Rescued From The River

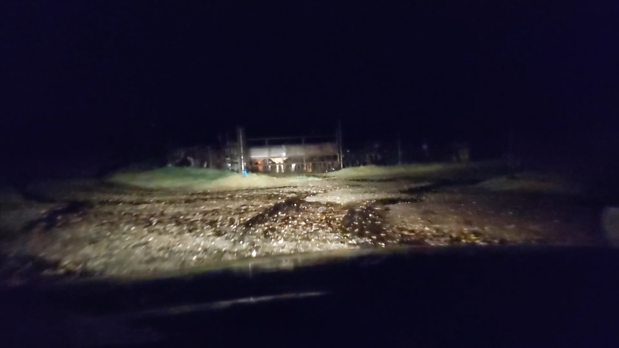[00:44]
pretty happy about it, is you can't really shut down the irrigation pivot until you know you're actually getting the rain. Like, we only got a quarter inch. See that light on the horizon? That's the pivot running.